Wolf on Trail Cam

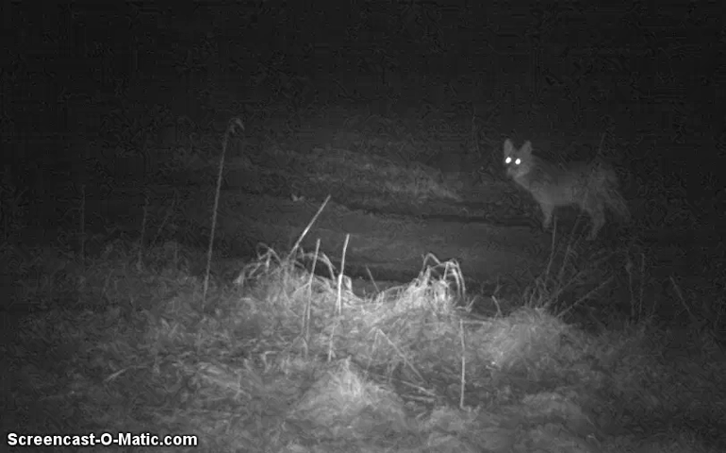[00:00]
Hi everyone, welcome to our JMH Cafe YouTube channel and greetings from Northern Ontario, Canada. You know, one of the advantages of being up here in the north is we get to hear and see nature at its finest. Like the other night, we heard the wolves, so we put out the mics and put out the trail cam. And we got some good recordings of the wolves howling. And we got pictures of this one wolf that hung around the trail cam for a while. It's a beautiful looking animal. Looks like he was well fed through the winter.